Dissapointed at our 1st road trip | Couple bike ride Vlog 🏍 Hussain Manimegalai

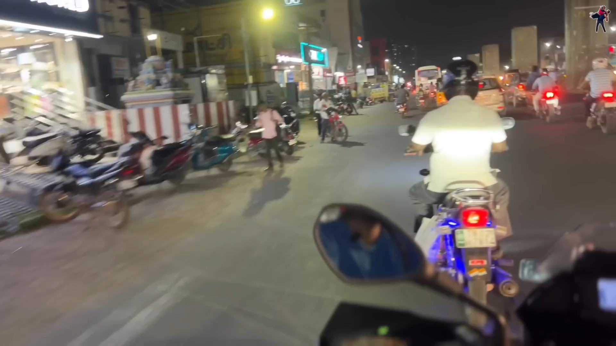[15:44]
ஆல்மோஸ்ட் கிட்டத்தட்ட நம்ம வீட்டை நெருங்கிட்டோம். தூரமாக தெரிகிறக்கூடிய அந்த ஹைரைஸ் பில்டிங் தான் நம்மளுடைய பில்டிங். அதற்குள்ளே சென்று உங்களை நான் சந்திக்கிறேன். ஹாப்பிலி ரீச்சிங் ஹோம்.